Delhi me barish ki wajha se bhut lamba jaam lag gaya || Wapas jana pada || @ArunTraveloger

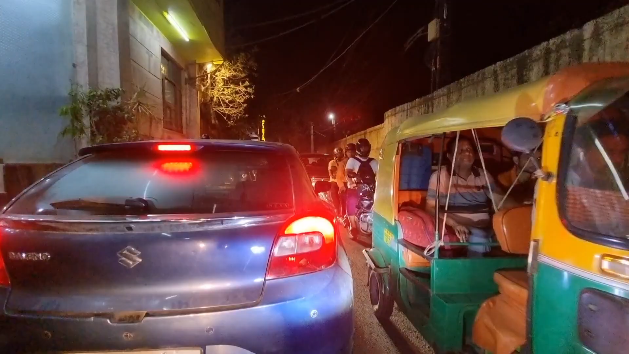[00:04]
लो भाई यहाँ पे फंसो, वो पंगा है, ये तो अच्छे
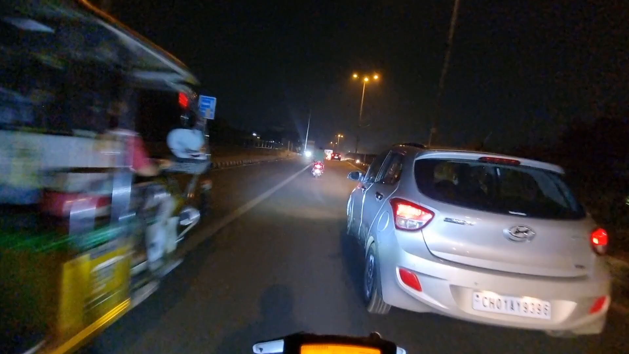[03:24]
लेकिन वो अंडर पास दिन में तो बंद था, अब पता नहीं चालू हुआ है नहीं हुआ है, एक बार ट्राई कर लूँगा, नहीं तो फिर भाई रूट थोड़ा सा लेना पड़ेगा, तो अलग रिस्की वाला रूट रहेगा आज का, क्योंकि ये इस वाले पर तो जाम मिलना है।
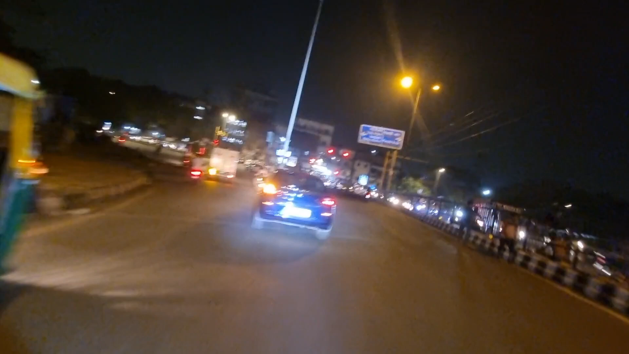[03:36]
देखेंगे भाई, कोई ना कोई रास्ता निकालना पड़ेगा,
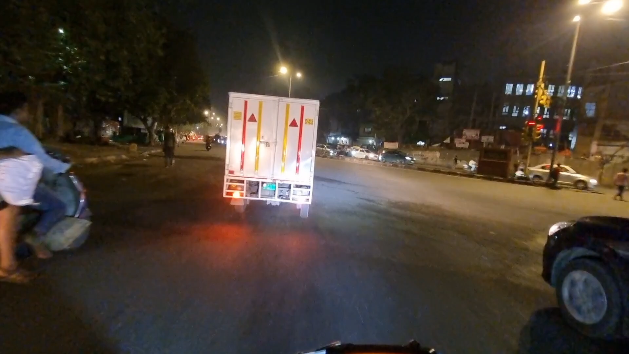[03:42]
जिससे कि जाम में भी ना फंसूँ और पानी लॉकिंग में भी ना फंसूँ। देखते हैं क्या सीन रहेगा, बोल रहे तो जाते हुए जाम है,
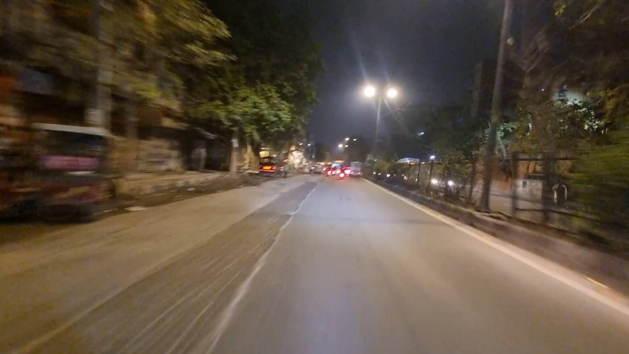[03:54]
क्या हो रहा है आज, आज आते हुए खाली दिख रहा है, जाते हुए जाम है, ये तो अलग ही मैटर हो गया भाई,
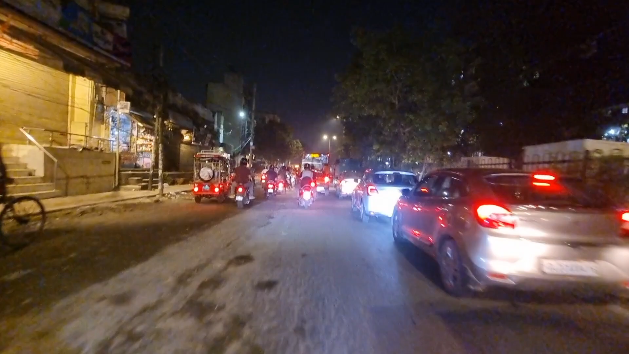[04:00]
गड़बड़ तो नहीं है, कभी लंबा फंस जाऊँ मैं दिक्कत हो जाएगी भाई, लंबे फंस गए तो। देखते हैं भाई, होप तो कि निकल जाऊँ आराम से।
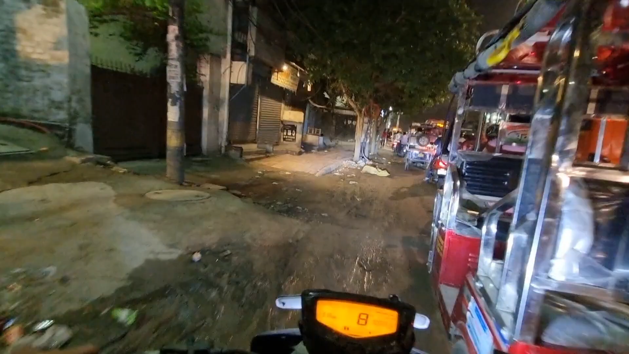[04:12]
ओ भैया यहाँ तक जाना, यहाँ से चलते हैं,
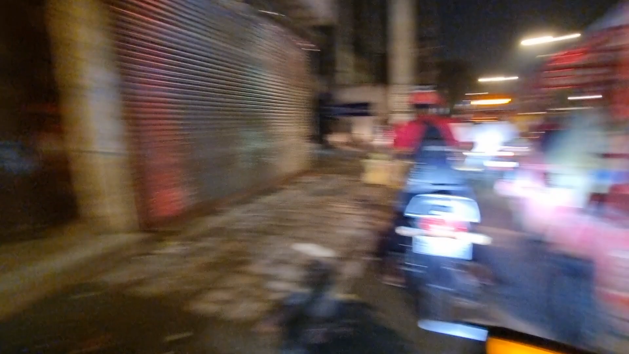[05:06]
सब लेफ्ट लेके जाएंगे तो वहाँ भी जाम लग जाएगा, गाड़ी वाड़ी सब बता रहे थे। थोड़ी सी खींच लो भाई आगे,
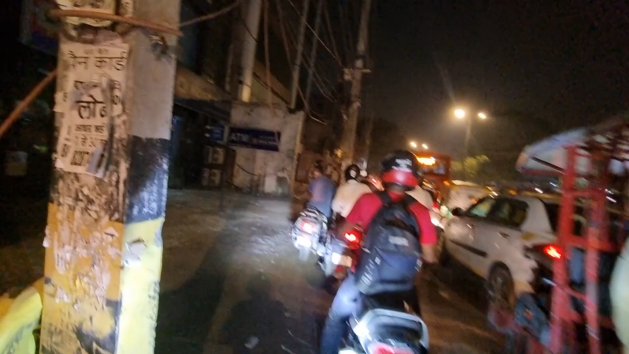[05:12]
थोड़ी जगह दे दो मुझे भाई, बिजली की तार है, बहुत आराम से निकालना वहाँ से। तू क्यों नहीं चल रहा भाई? यहीं से चलता हूँ मैं, अभी तो चल रहता हूँ,
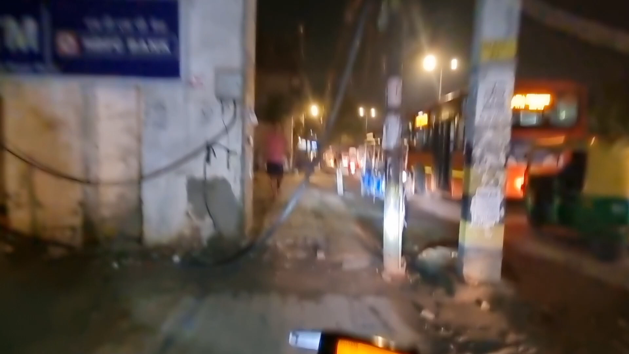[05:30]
लेकिन थोड़ा ध्यान से निकलना पड़ेगा भाई। बस बहुत है, इतनी जगह बहुत है,
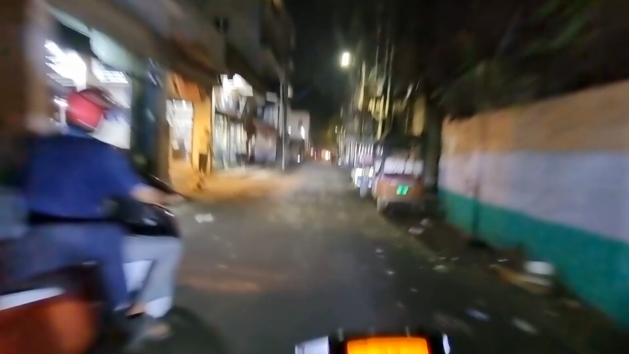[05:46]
देखते हैं भाई क्या सीन रहेगा।
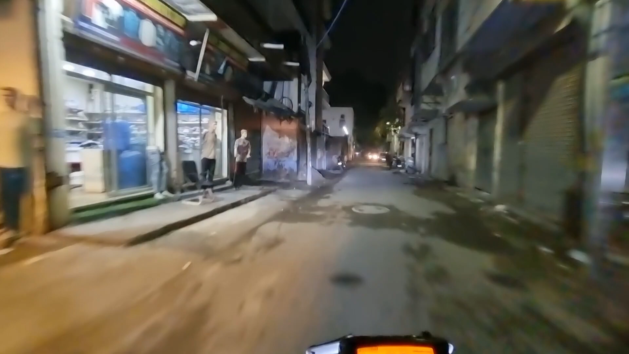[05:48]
ट्रैफिक यहाँ भी पूरा आ रहा है भाई, तो जाम लगने के चांस यहाँ भी है।
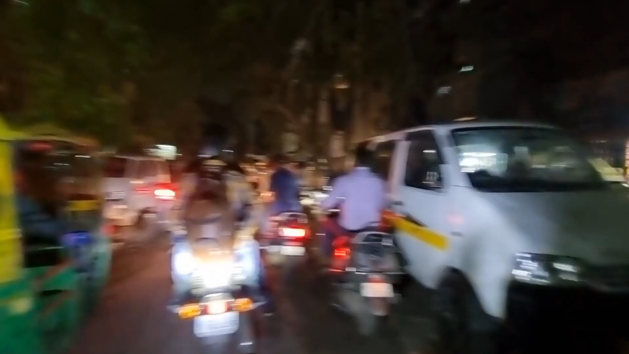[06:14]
जाम लगा हुआ है। रिक्शे वाले को निकलने की जगह नहीं दे रहे लोग,
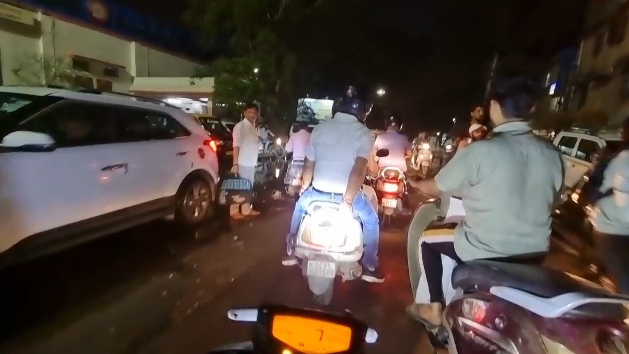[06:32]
तो एनी हाउ निकला हूँ थोड़ा सा तो आगे भाई, जाम लग गया था स्टेशन की वजह से, क्योंकि आना जाना दोनों हो रहा था वहाँ पर, इसलिए थोड़ा सा रोड ब्लॉक हो गया था बस।
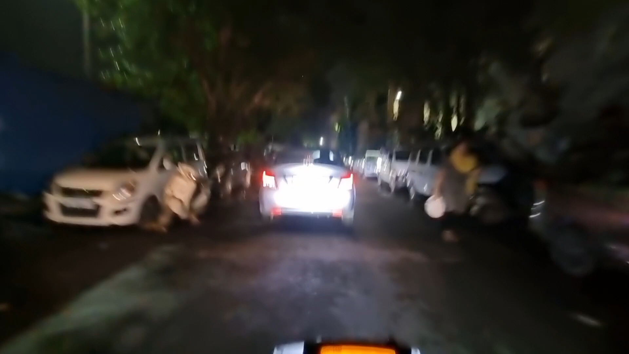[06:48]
अगर गाड़ी वाले से आगे निकल जाए तो ये दोबारा से लगवाएगा जाम,
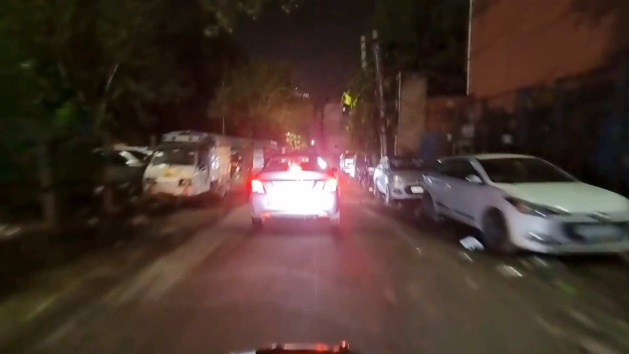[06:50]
क्योंकि आगे रोड छोटा भी हो रहा है, पतला भी हो रहा है,
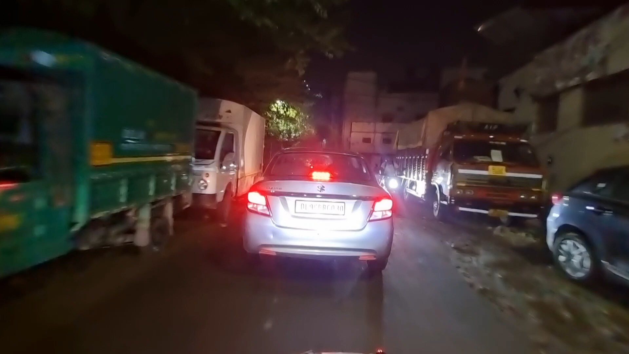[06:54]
लोग आ भी रहे हैं जा भी रहे हैं, तो चांस ज़्यादा है जाम लगने के। गाड़ियों में तो वैसे दिक्कत रहती है,
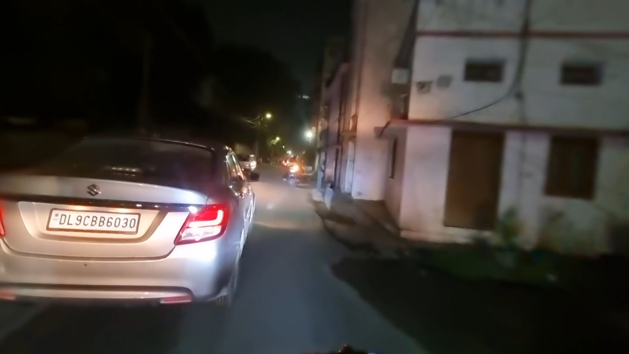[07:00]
इससे आगे निकाल लूँ किसी तरह, बट पॉसिबिलिटी कम दिख रही है। एक तो रोड भी तो टायर से गिरे हुए हैं ना, कहीं एकदम से निकाल लूँ ब्रेक लेनी पड़ जाए तो पता चला हो गया वहीं लेट गया मैं भी।
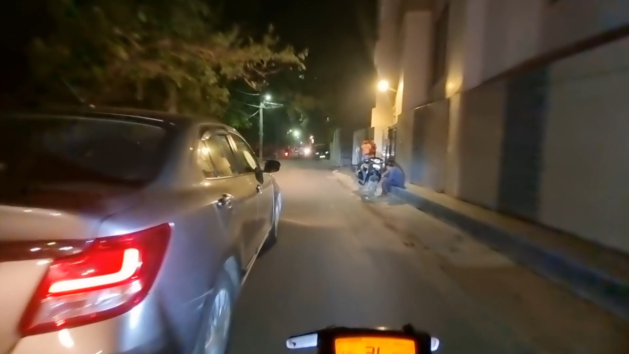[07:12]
फाइनली निकाल ही दिया आगे, और आगे तो जाम दिख रहा है भाई मुझे, लाइन लगी हुई है,